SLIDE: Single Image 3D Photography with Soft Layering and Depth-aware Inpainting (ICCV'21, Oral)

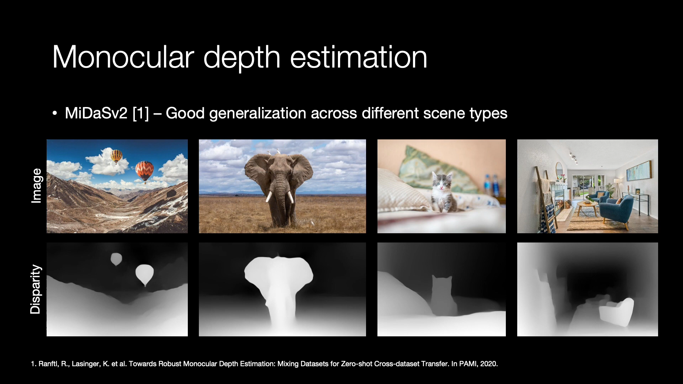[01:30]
For depth estimation, we use MIDAS, a state-of-the-art depth estimation network that provides excellent generalization to a wide range of scene types. To understand our soft layering, consider this input image and the corresponding disparity.